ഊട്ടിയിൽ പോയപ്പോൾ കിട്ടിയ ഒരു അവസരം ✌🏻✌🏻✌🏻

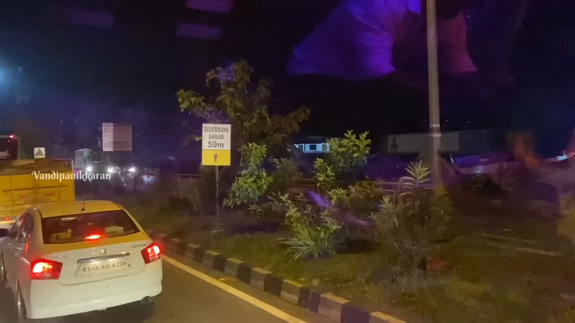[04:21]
ടാറിങ് അല്ല, മറ്റേ പാലത്തിന്റെ ഫ്ലൈ ഓവറിന്റെ പണി നടക്കുവാണ്. അവിടുന്ന് ഡീവിയേഷനാ എത്ര വർഷമായിട്ട് ഈ പണി ഇങ്ങനെ നടക്കുവാണ്, ഒരു ശാപം ഇല്ലാതെ
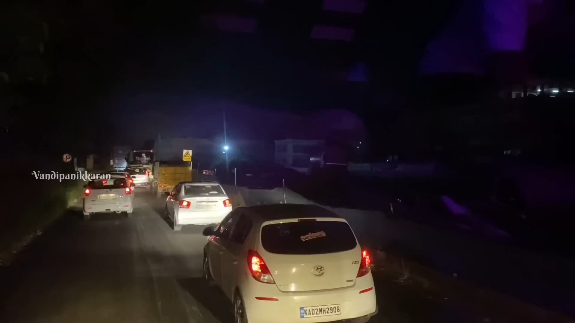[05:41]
അല്ല നീ ഫ്ലൈ ഓവർ ഇപ്പഴിങ്ങനെ കണ്ടത് തന്നെ
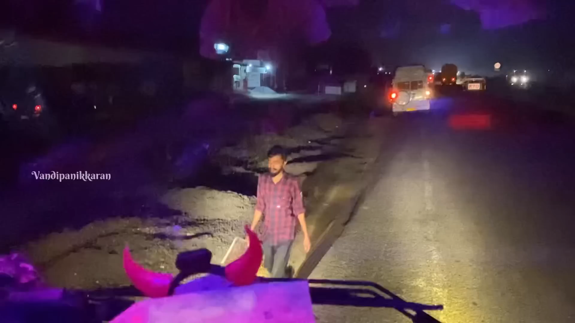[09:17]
അപ്പൊ അതീ നമ്മുടെ തമിഴ്നാട് ചെക്ക് പോസ്റ്റ് ഇതുകൊണ്ട് അപ്പൊ അവിടെ പോയി കണ്ണൂപ്പിട്ടി ഒപ്പ് കിട്ടിയോ പൈസ